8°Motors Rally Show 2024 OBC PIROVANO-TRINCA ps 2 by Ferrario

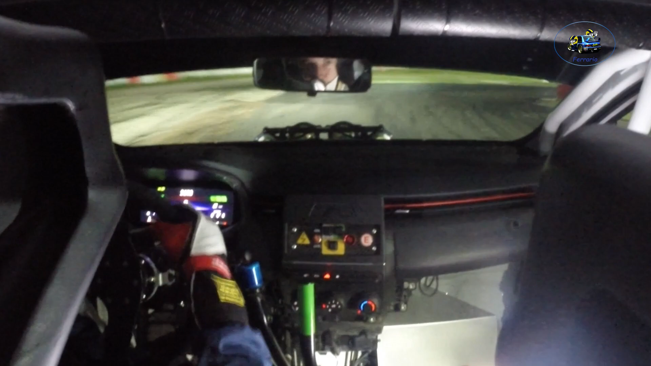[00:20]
per sinistra 3, sinistra 3, in allarga, sinistra 3 chiude diventa 2, allarga, 3 chiude diventa 2. Tornante destro, chiude 2, tornante destro, per tornante sinistro, 100, e attenzione, chicane sinistra destra,